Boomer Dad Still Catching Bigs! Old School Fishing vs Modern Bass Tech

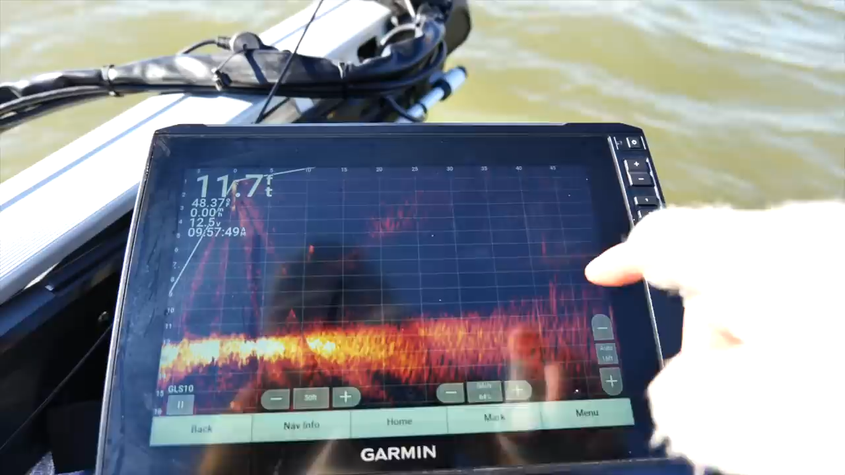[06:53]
On screen: depth 11.7 ft
then the water's gotten colder it's 49 it's not fun
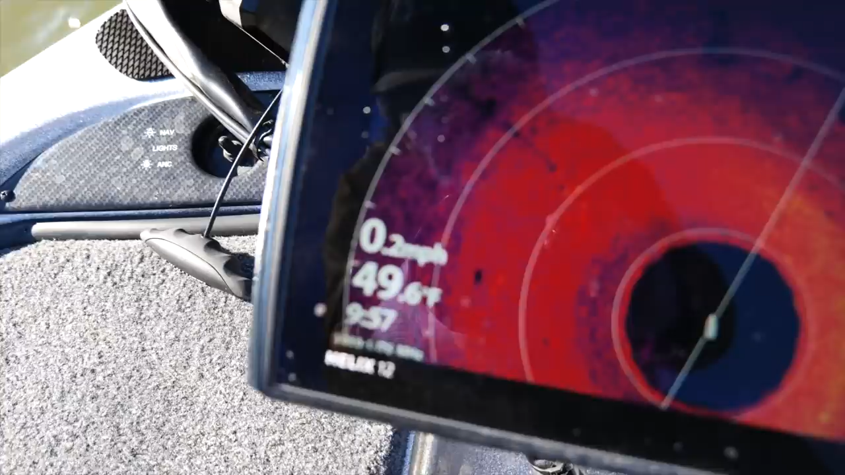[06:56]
On screen: speed 0.2 mph
and uh there's a few fish right in here
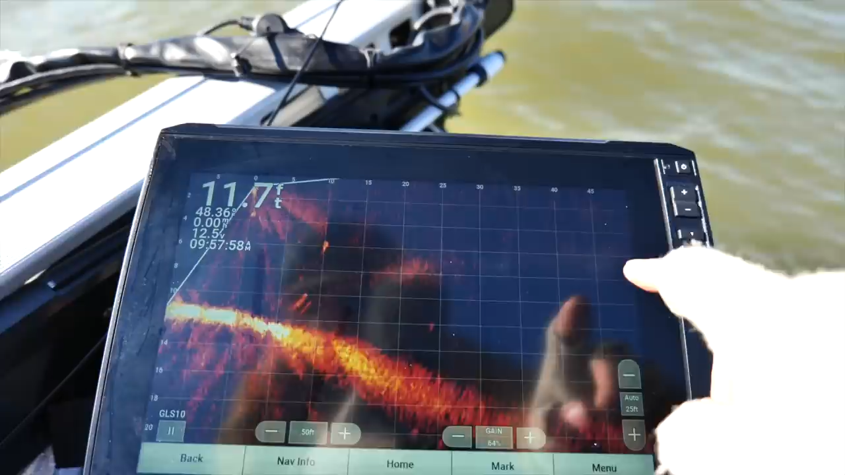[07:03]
On screen: depth 11.7 ft
i see some suspended which kind of made me tie on a jerk bait
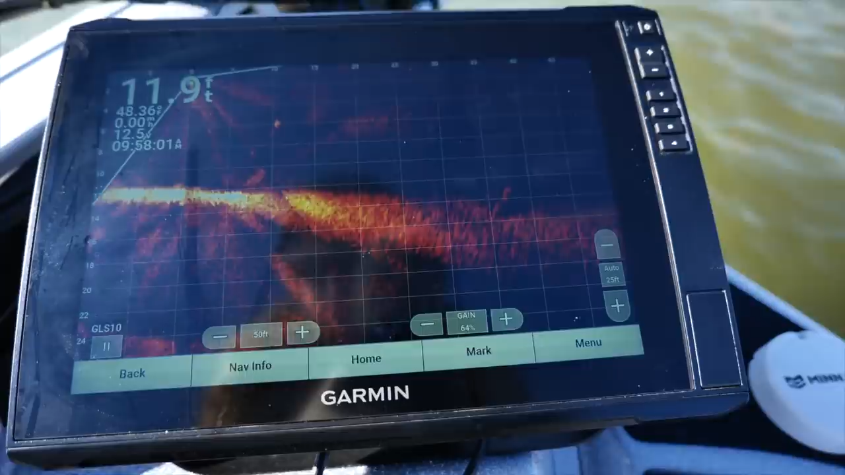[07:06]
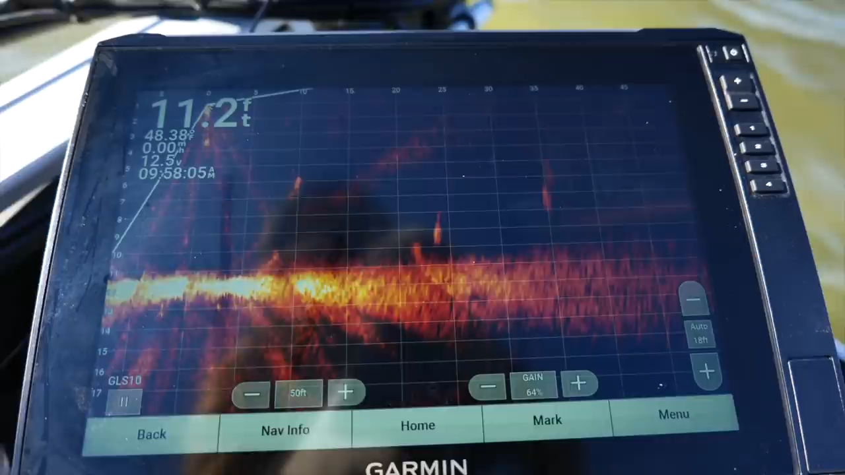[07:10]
On screen: depth 11.2 ft
and they're just staging you know they're really just staging yeah
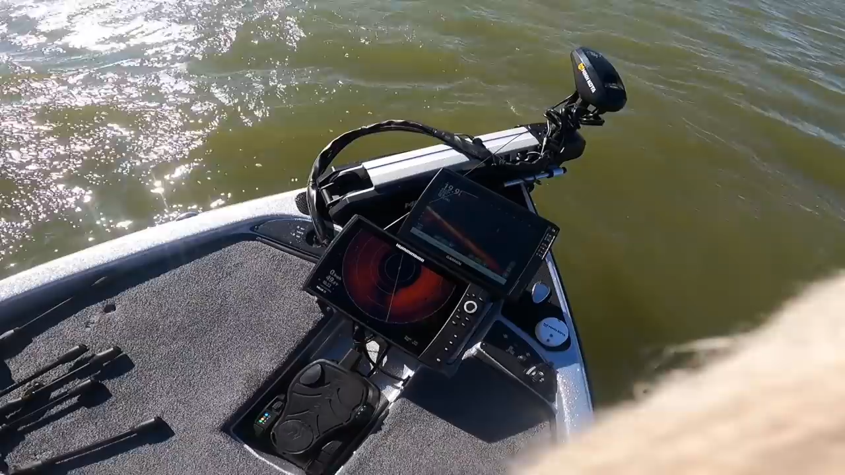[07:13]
this is looking out in the back so you can change that and go left